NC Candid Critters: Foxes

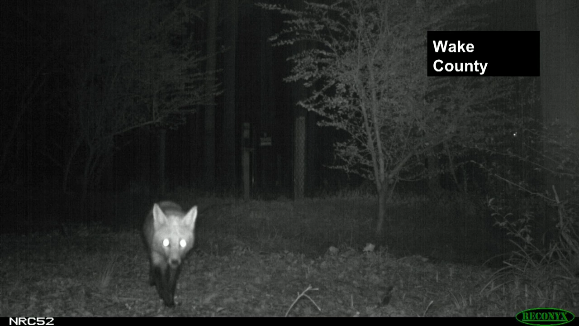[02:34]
Oh man, that's a great question. So here in Wake County. So we have those really dark black legs or black mittens or black socks. Uh, you can call them what you want, but they're very much a distinguishing feature of the red fox species. And this one's a really cool photo. It looks like it's coming right at the camera. Probably curious of what's going on. Yeah. It might, it might hear, uh, the camera triggering. Uh, red foxes have great sense of hearing. Uh, but, uh, you know, he's looking right at it and it seems as though, you know, maybe they can see, this is obviously an infrared camera.
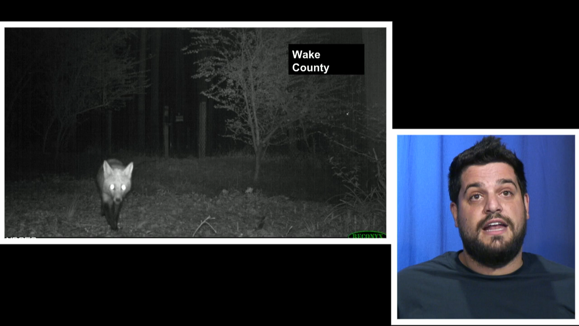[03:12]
uh, say us humans, uh, that we don't even notice the light shining. But what I think is cool about this photo is you can see in the background there, that's a gate to someone's fence, right? So this is in Wake County, pretty developed area, lots of suburbs, uh, uh, obviously Raleigh, big city there. And so this is pretty neat because you can see a fence, a gate in the background and, uh, what looks like ornamental trees. So this is pretty clearly in right in someone's backyard. So this is, this is a neat sighting. Oh, neat.
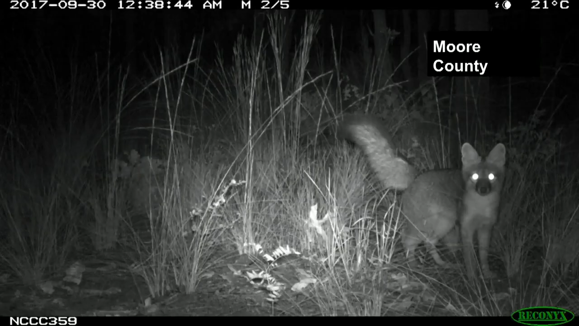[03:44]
Yeah. Okay. The next photo is coming out of Moore County and this might not look like the last, uh, uh, last two photos. This of course is our gray fox that we have in this state. Uh, how can we tell this Mike? Right. So, uh, so the, the characteristics of the gray fox is a little bit smaller, right? Uh, uh, quite smaller, but it's also, um, you know, it has that, that dark, much darker pelage. You can see the legs are still, uh, quite lighter, um,
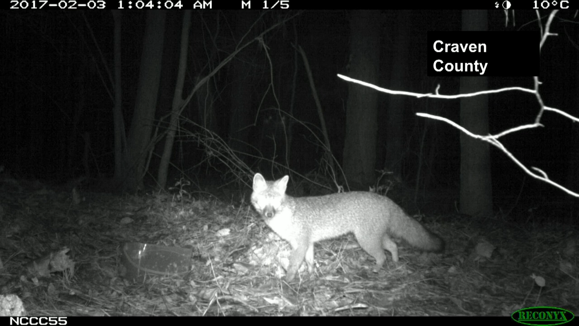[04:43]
Uh, looks like it's, it's definitely a, uh, gray fox again. So this is from Craven County and you can see, uh, well, heck, you know, the, the beauty of the camera traps is they, they collect the, the time and the date. And so we can see that this photo was taken, uh, February, uh, this last February. So you can see it's winter, uh, and, and so you can see that fox has, has, looks like quite a big winter coat on it. Uh, and, and just cruising through the forest there. Uh, you know, these aren't species that hibernate or anything like that.
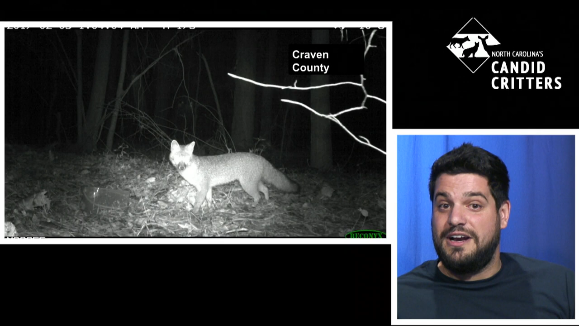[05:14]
And so, uh, yeah, just, he's looking for, for food. It's pretty neat. You can set, you can see that it sits a little bit lower to the ground. Yeah. It's a typical red fox. Yeah. Yeah. It also has a distinguishing characteristic, uh, black tip on the tail.
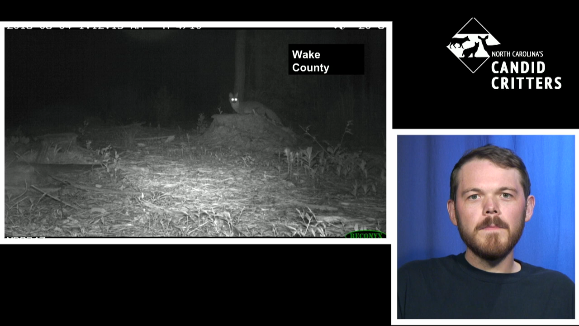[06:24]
Well, this one's really, really exciting for me because this is in my backyard in Zebulon, uh, here in Eastern Wake County. And so what's neat here is you can see, uh, Brent just talked about the, the gray foxes climbing trees. Well, this fox isn't quite climbing a tree, but you can see he's up there elevated on a, on an old, uh, log stump. Sure. So pretty cool.
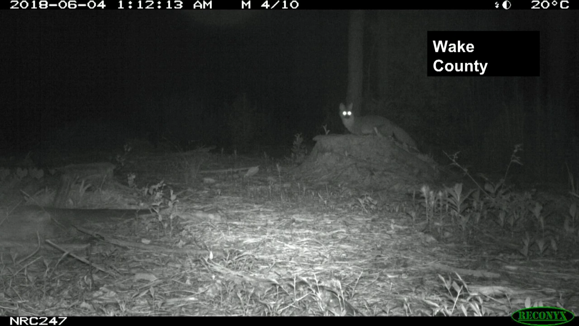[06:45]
Right, right in my backyard. Probably trying to get a little, a bird's eye view for a little hunting opportunity. Yeah. Yeah. Seems like it. That's cool. That's real neat.
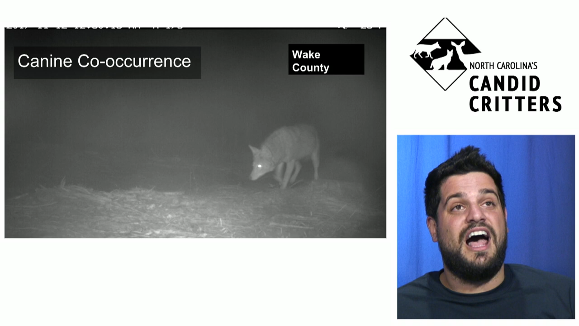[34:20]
This is the, uh, um, the Eastern coyote. And so you can see, uh, he's cruising through there. He's a little bit skeptical, but what's really neat is look at that timestamp. This is on, uh, what is that November 12th at 1250 in the morning. Now let's go to the next slide there. Okay. So this is that same exact location,
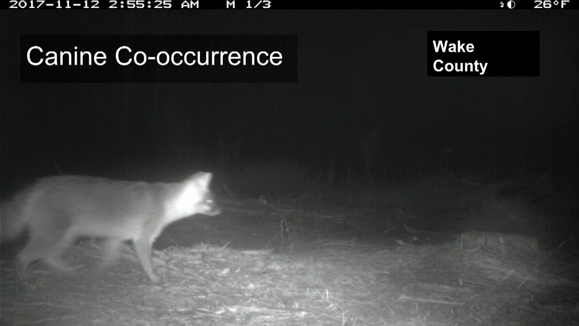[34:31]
November 12th at 255 in the morning. So this is just over two hours apart that that gray fox, the gray fox, right? You can tell from the pellage came to that same exact spot, uh, and, and passed right by where that coyote was. And so this is, this is really the interesting data that we could look at this, this very, very fine scale, uh, temporal partitioning. But remember November 12th, let's go to the next slide.
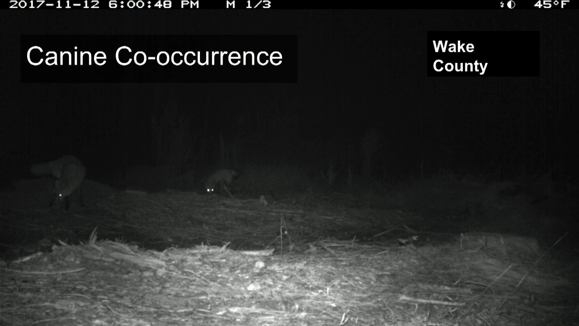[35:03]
There's more, there's more. And now here, look, we have two, uh, red foxes kind of in the distance, but we can tell they're red foxes. We can see their long kind of pretty lanky lean legs, but those dark middens and that, that nice, uh, red pellage. And so here's probably a pair of red foxes. And look at the, look at the date the same day. Uh, you know, obviously there was the afternoon past, but this is all within 24 hours.